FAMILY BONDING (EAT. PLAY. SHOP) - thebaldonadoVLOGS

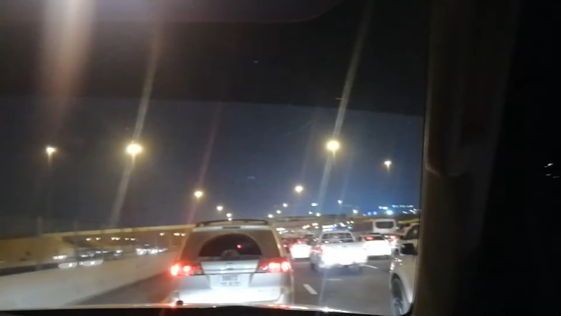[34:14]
Parking lot along ano, Dubai Road. Parang may aksidente kasi may pulis na dumaan, no?